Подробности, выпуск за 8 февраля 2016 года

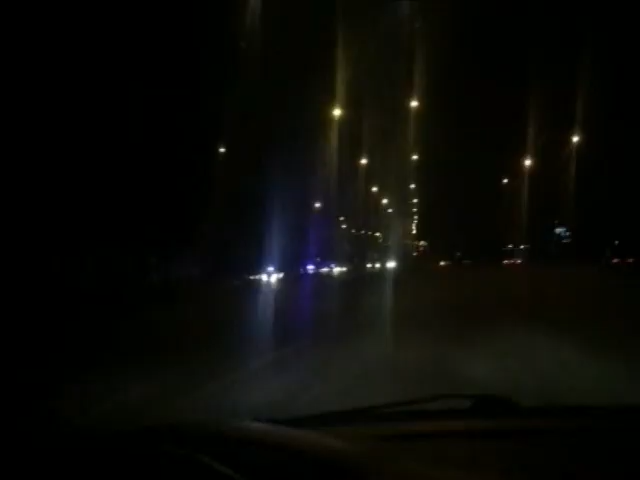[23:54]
Глубокая ночь 6 на 7 февраля. Киев. Масштабная погоня с участием новой патрульной полиции. Перестрелка и смертельно раненый 17-летний парень.
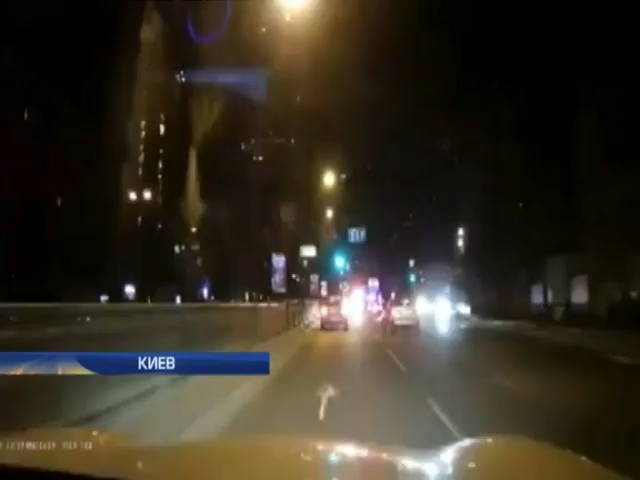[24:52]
Выезжал на встречную полосу. Переследование длилось почти 40 минут.